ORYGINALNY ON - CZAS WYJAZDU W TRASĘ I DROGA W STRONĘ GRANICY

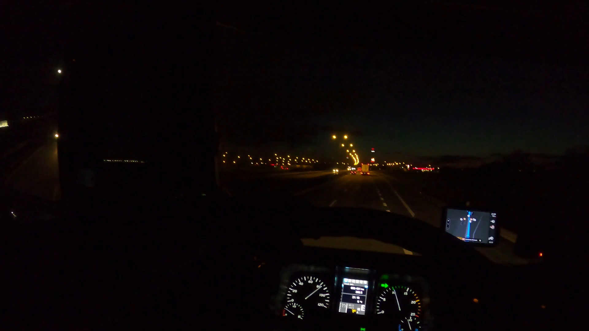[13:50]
czy uda nam się zaparkować na 45. Mamy pierwszy parking, na który planuję zjechać, 26 minut zostało mi na tacho jazdy, także niezbyt wiele, trzeba by było zrobić tą pauzę. To Świecka 182 km i sprawdzamy, czy udała się. A więc jedźmy tutaj. Tu mógłbym, kurczę, stanąć.
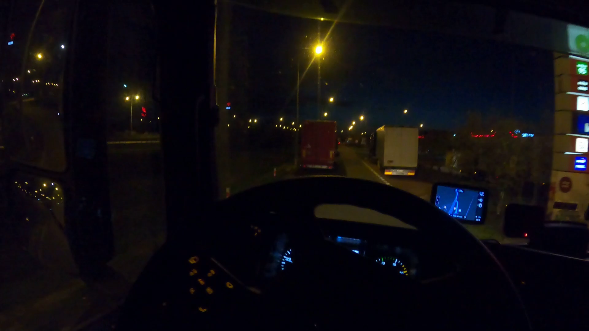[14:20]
Co wy o tym myślicie? Nie, trochę za bardzo wystaje.
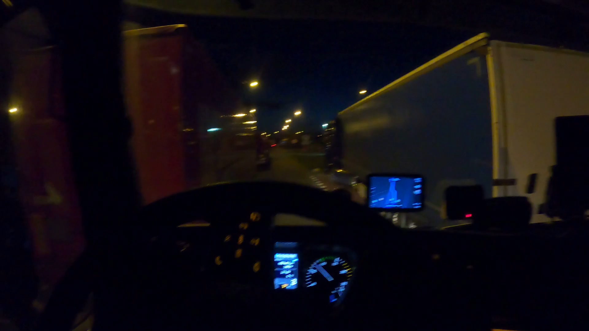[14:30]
Dobra, teraz tu przejazd. Ciasno. Jak ciasno, to przyjemno. Nie w tym przypadku. Jedziemy dalej, zobaczymy, co się dzieje dalej. Za dupami. Dobra, tutaj nie można, no bo tutaj się wyciągają wszyscy, nie?
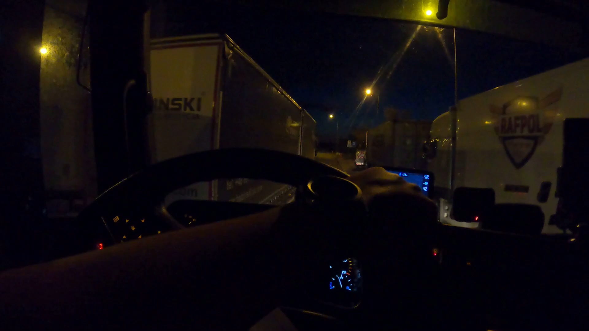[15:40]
Ja bym sobie te 4-5 wykręcił. Na szybku.
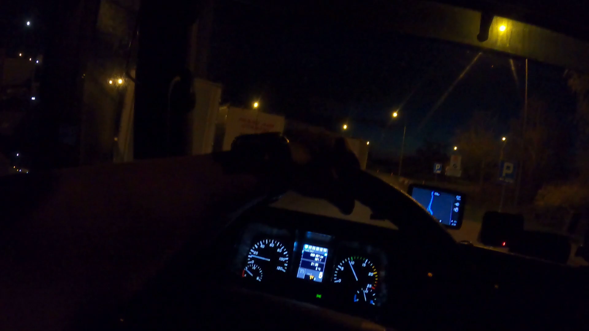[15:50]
No lipa straszna. Tu na zakręcie to nie bardzo.
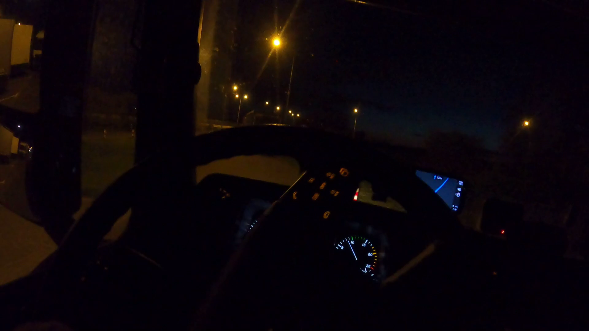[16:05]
Kurde. Tu można by cofnąć, nie?
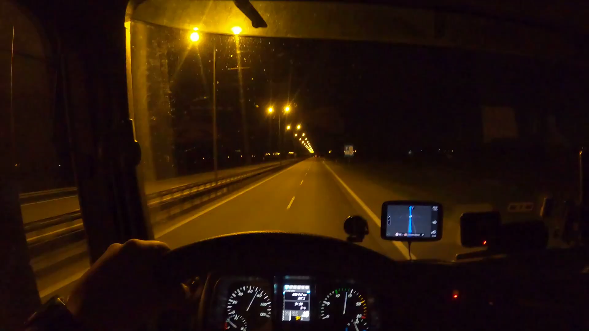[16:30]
Mop do Piewiec. Zjeżdżamy i sprawdzamy. Tutaj były przed chwilą bramki, nawet nie wiem, czy może w lusterkach ich tam nie widać, takich zielonych światełek były. Za bramkami były taki zajazd jakby, ale był zajęty. Było miejsce na osobówkach, ale panowie z ITD stali.
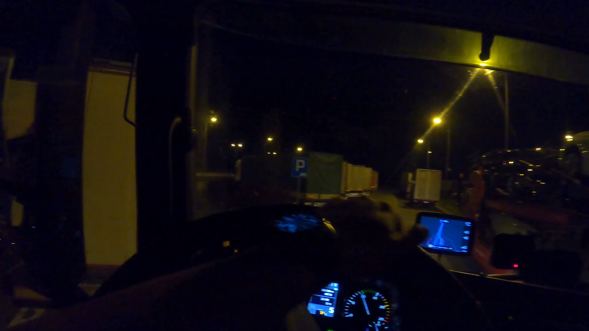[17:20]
Staję przed kabinami. Nie ma takiej nawet możliwości, żebym gdziekolwiek dalej jechał, nie? 4 minuty mi zostały na tacho.
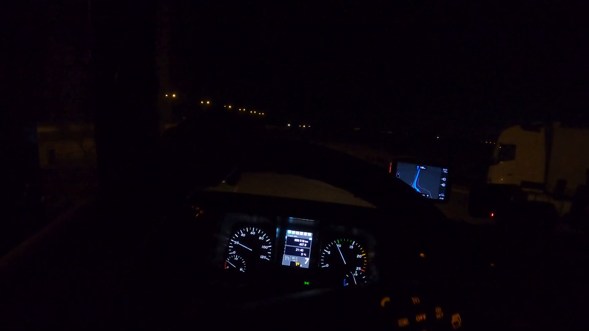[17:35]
Także lipa straszna.
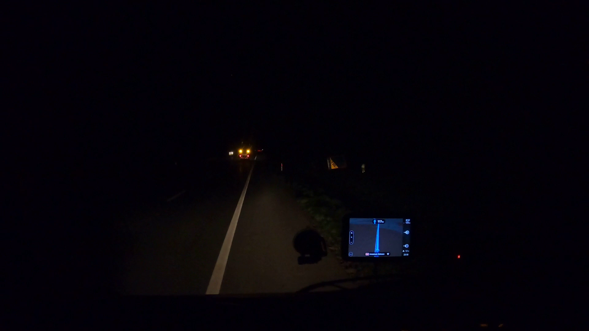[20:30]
Nie wiem, czy tam coś widać, czy nie. Ale właśnie chciałem wam pokazać kolejną moją ciężarówkę, którą dzisiaj ostatnio udało się spotkać w takiej pozycji. Znowu być świadkiem czegoś takiego. Dobra, wyjeżdżamy stąd. Jest już pomoc drogowa, za chwilę będzie policja. Koledze się troszeczkę jakby przytomność straciło.
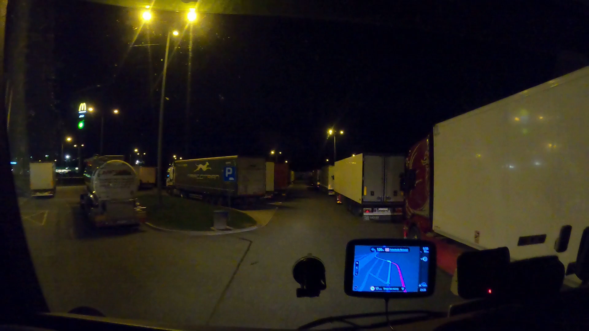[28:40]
To radio. Czasami tak bywa. No nie, no gdzie tutaj? Nie ma miejsca, słuchajcie. Wszystko zajęte. Wszystko tragicznie. Skręć w lewo. A2, P30. Masakra. No i co wy na to? Jak na lato pewnie.